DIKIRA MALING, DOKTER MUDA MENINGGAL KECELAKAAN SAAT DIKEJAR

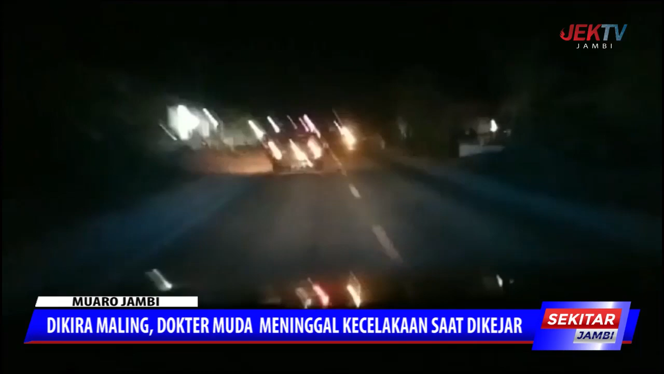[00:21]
Beginilah detik-detik pengejaran sebuah mobil Daihatsu Aila oleh patroli saat lantas Polres Moro Jambi sepanjang jalan lintas Sumatera dari Simpang Sekolah Polisi Negara Pondok Meja Mestong hingga berakhir dengan kecelakaan tragis di jalan lintas Jambi Riau Sekernan pada Jumat 29 Maret 2024.